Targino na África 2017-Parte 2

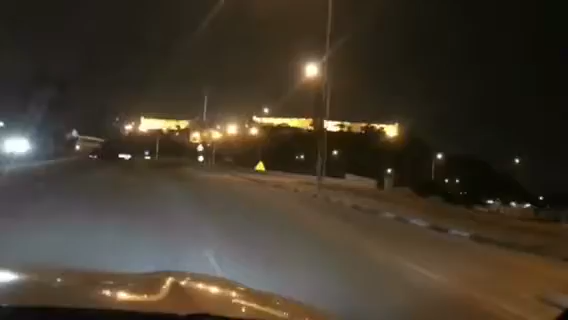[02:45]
Bem Brasil, que aí é a Fortaleza de São Miguel.